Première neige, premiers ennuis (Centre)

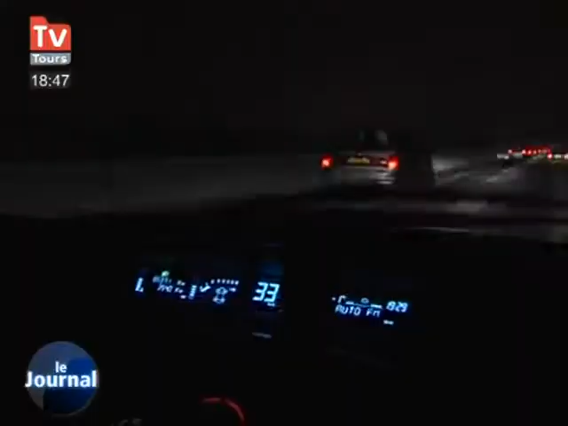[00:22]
À mi-chemin entre Tours et Orléans, tout le monde roulait au pas.